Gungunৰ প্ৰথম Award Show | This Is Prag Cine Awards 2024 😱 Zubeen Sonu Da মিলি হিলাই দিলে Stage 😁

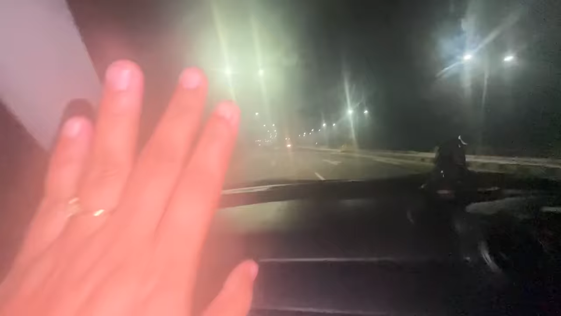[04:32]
আমি যোৰহাট আহি পালো একদম কুহলি একদম মানে ৰাতি বজি আছে 11:30